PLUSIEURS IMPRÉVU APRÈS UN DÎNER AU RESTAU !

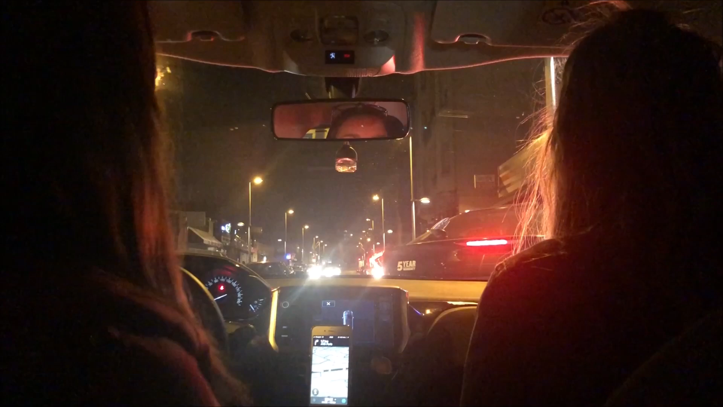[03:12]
Mais c'est pas cool. C'est un con, lui, ou quoi? Mais non, il veut. Lui, sa caisse, elle a rien, c'est un taxi, je crois. Ouais, ça va, elle a rien sa voiture. Bah non, elle a rien sa voiture. Bah non, c'est bon.
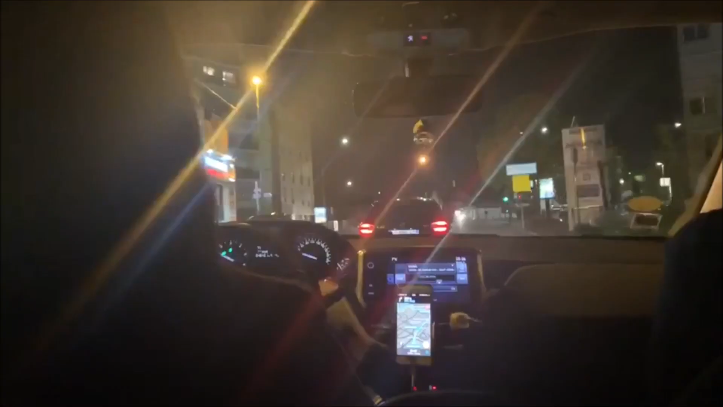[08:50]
Oui, mais. Baby, il s'est arrêté pour ce qui s'est passé. Et après, il a accéléré.